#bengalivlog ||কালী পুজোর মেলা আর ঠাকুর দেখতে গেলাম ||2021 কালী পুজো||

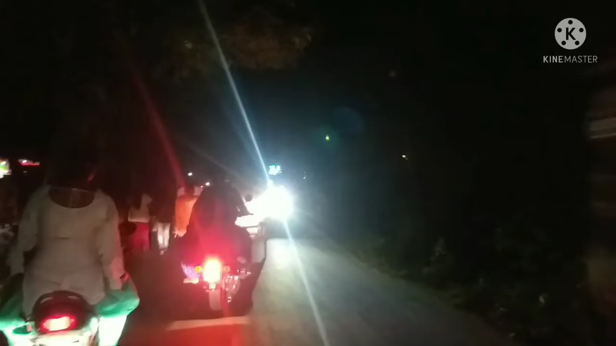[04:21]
তো গাড়িতে করে যাচ্ছি, আর দেখতে পাচ্ছ রাস্তায় কেমন ভিড়, গাড়ি তো খুব আস্তে আস্তে চালাতে হচ্ছে,
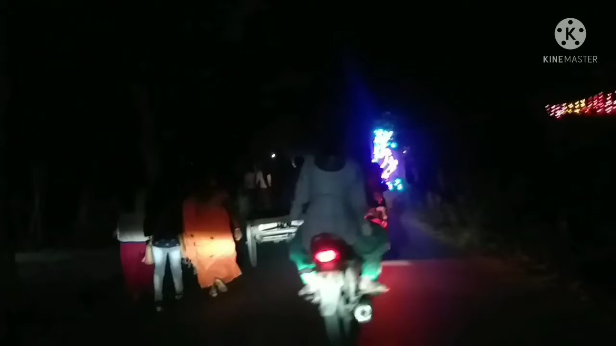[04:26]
অনেকে হেঁটে হেঁটে দেখছে, আবার অনেকে গাড়িতে করে ঘুরে ঘুরে দেখছে।
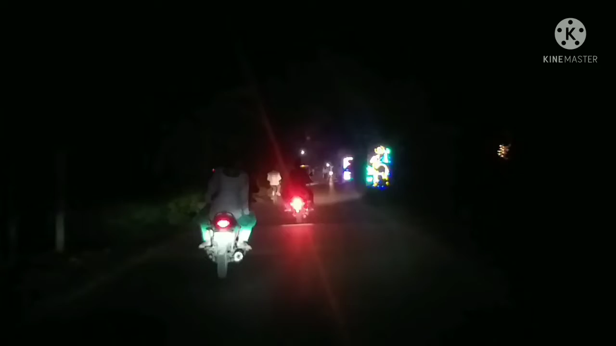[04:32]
তো এই যে লাইটিং, একটা প্যান্ডেলে লাইটিং শেষ না হতে হতেই আবার একটা প্যান্ডেলে লাইটিং শুরু হয়ে যাচ্ছে,
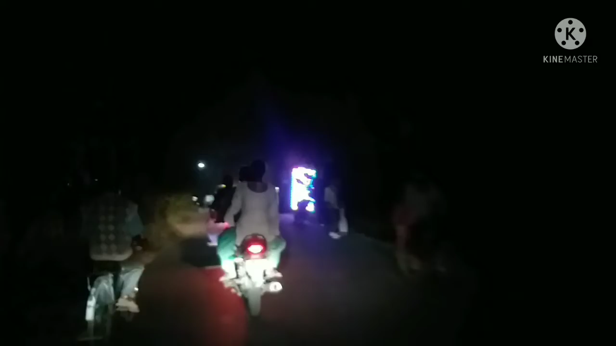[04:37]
তো এইভাবে পুরো রাস্তাটা এইভাবেই মানে ঠাকুর আর কি, চলো তোমাদেরকে দেখাবো পরপর।
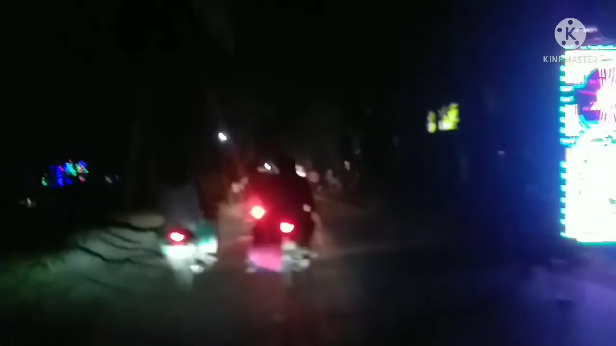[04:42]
আর আমাদের দিকনগরে এবার সেইভাবে পুজো হয়নি আর কি যেভাবে হয়, তো এই হলো আর একটা প্যান্ডেল,
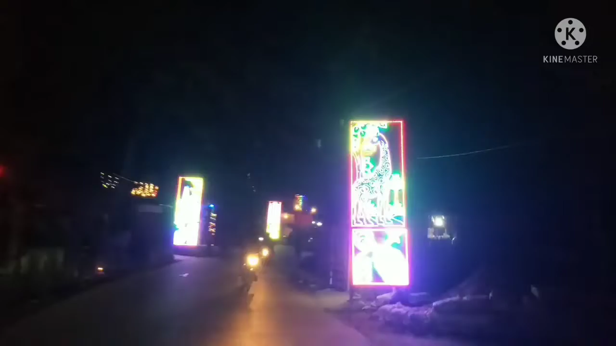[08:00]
তো এই লাইটিংটা দেখেই মনে হয় শেষ হয়ে যাবে, মনে হয় আর সেরকম ঠাকুর নেই।